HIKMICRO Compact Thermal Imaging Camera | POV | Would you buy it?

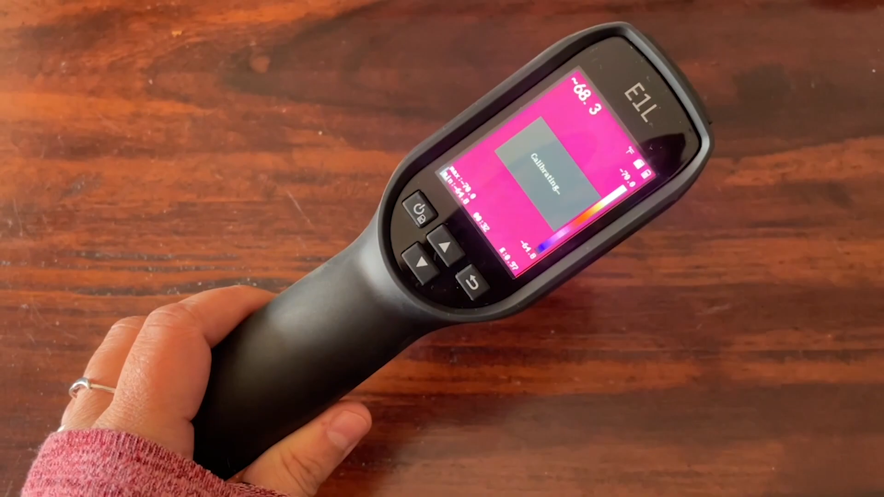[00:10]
camera now this can be used for all kinds of tradesmen so plumbers
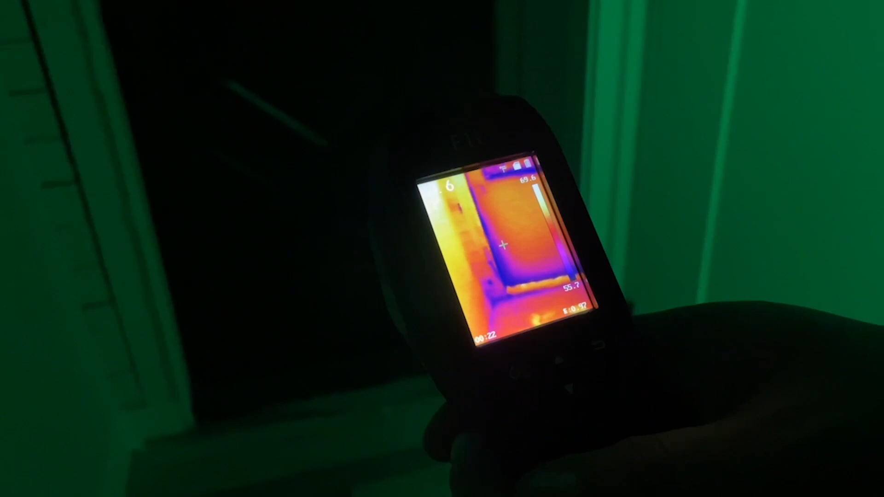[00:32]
helps you to identify when there may be an issue so as a home inspector you're looking for things like insulation
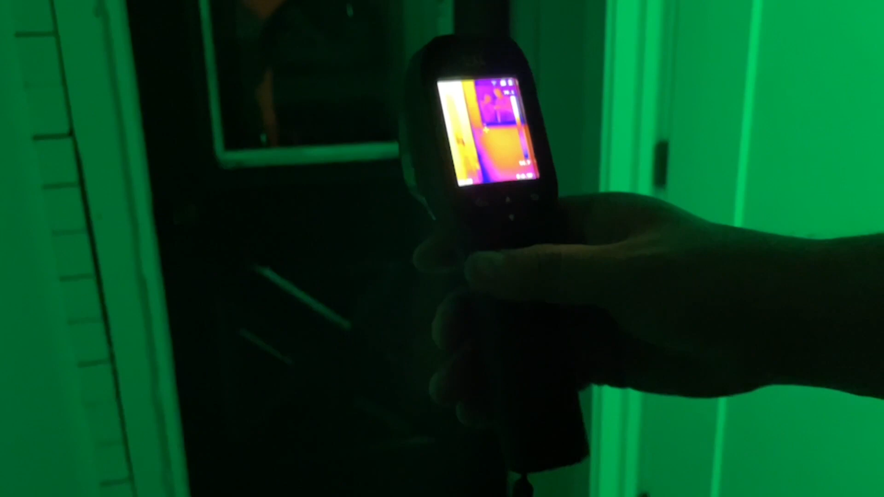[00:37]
are you losing heat you may need to replace your windows or your doors so this
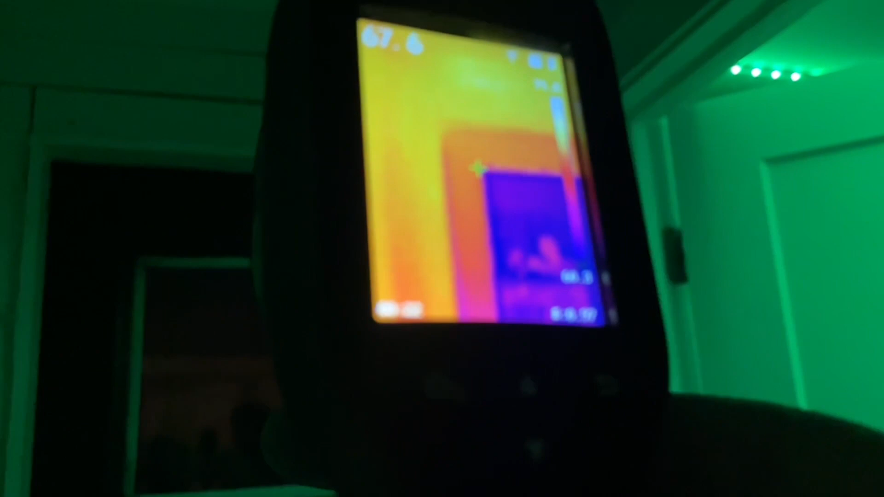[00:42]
basically lets you see through the walls and see where your weak points are now personally we are remodeling our home and
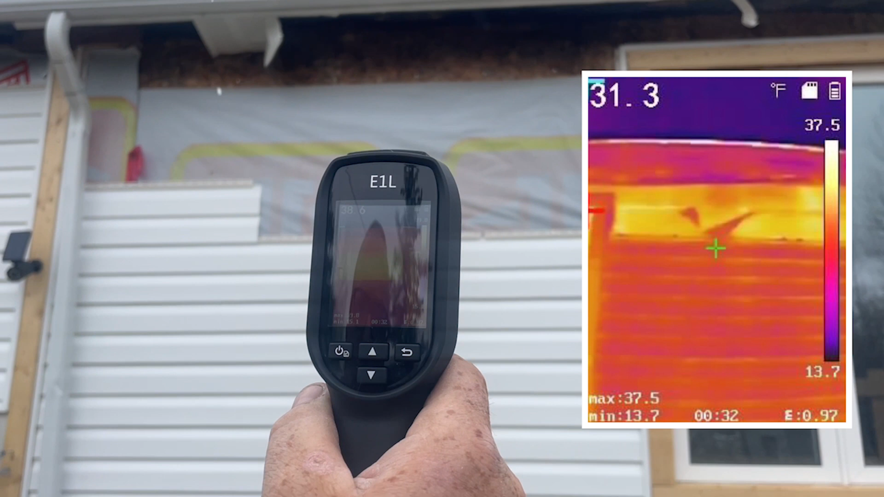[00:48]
On screen: spot 31.3°F, max 37.5°F, min 13.7°F, scale top 37.5°F, scale bottom 13.7°F
we're missing siding so you can actually see what a difference the siding makes we also have doors
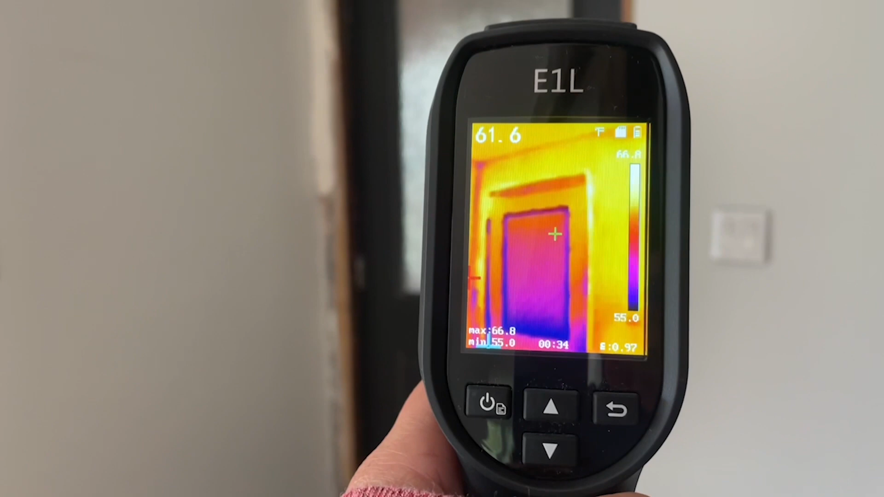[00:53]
to replace we are losing so much heat especially here towards the bottom of the door this can
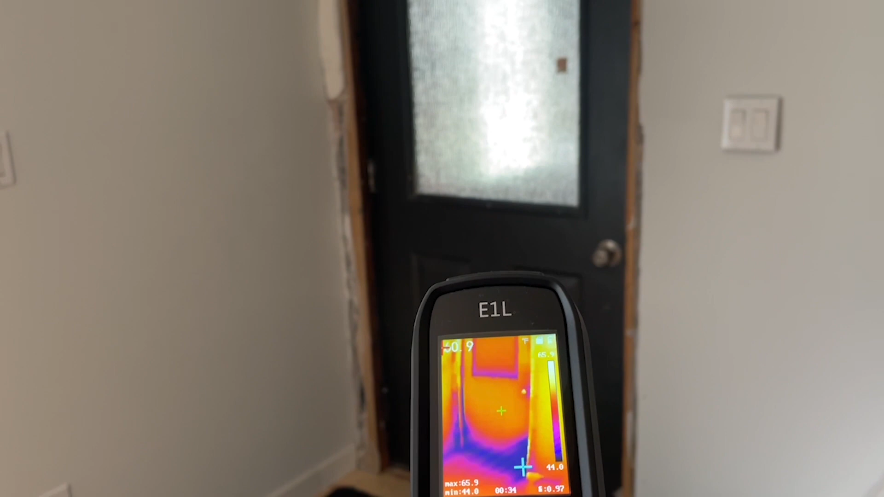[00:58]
really give you insight as a homeowner to make your house more energy efficient it takes pictures so if
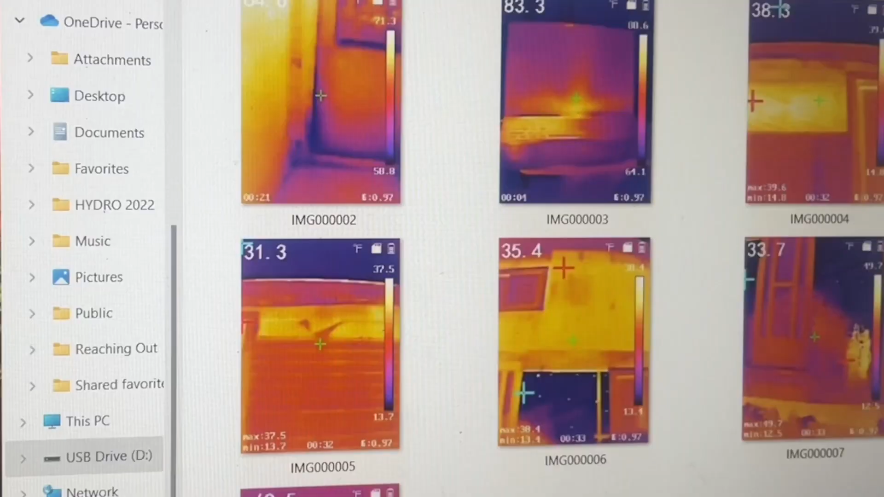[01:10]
document what the reading was so just by
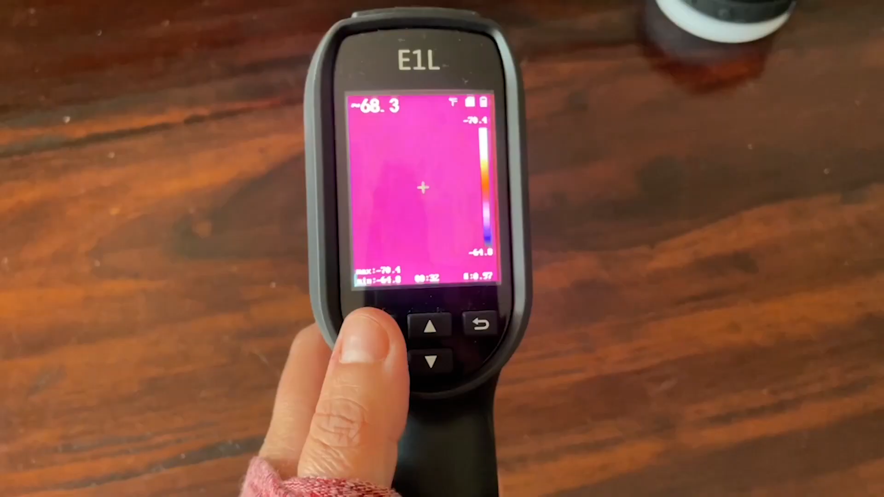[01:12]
tapping on the power button it brings up your menu you